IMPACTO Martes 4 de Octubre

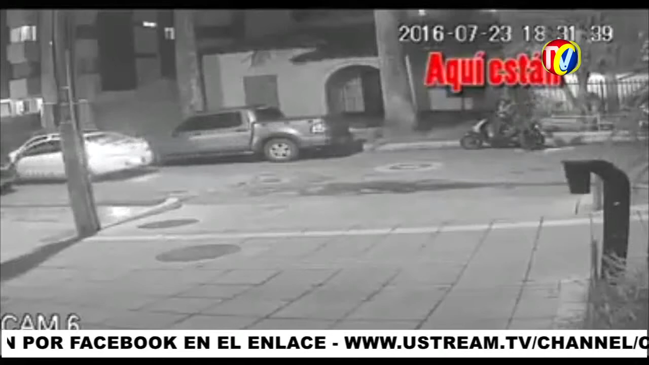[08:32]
Si usted tiene las placas y sabe los nombres de estos ratas, pues que no lo diga. El tipo revisa la camioneta que tienen, que está parqueada, con una linterna a ver qué es lo que tiene adentro. Si vale la pena robarla, entonces empieza a mirar, a buscar hasta que encuentra que vale la pena romperle el vidrio. El otro rata de la Biwis espera. Entonces, para que ustedes estén pendientes cuando vean actitud sospechosa de los sujetos, aquí ya rompió el vidrio,
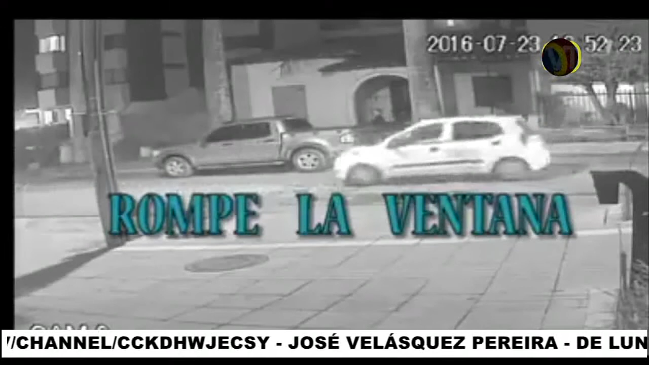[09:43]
rompe la ventana del vidrio con una bujía, según dicen los denunciantes. Rompe la ventana del vidrio de la camioneta
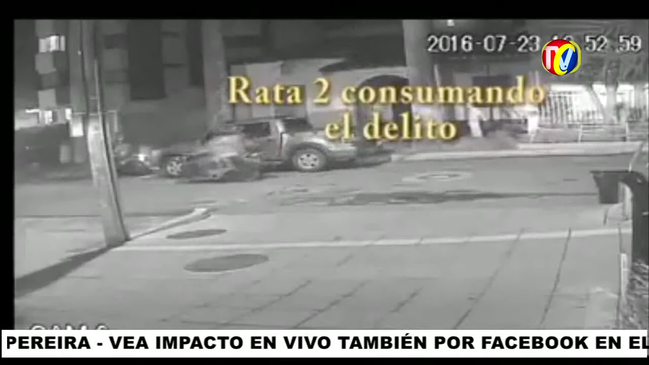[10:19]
Allí hay unas personas que a la derecha, como ustedes pueden ver, que se están dando cuenta.
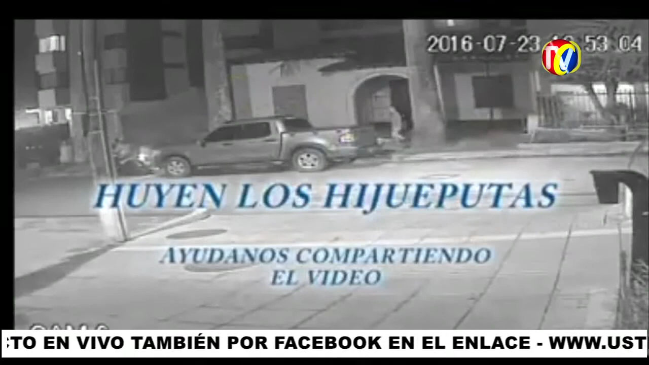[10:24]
Y perdón, pase ese video rápido, porque está mucho madrazo y no me gusta. Ahí es donde se puede apreciar fácilmente que hicieron este robo.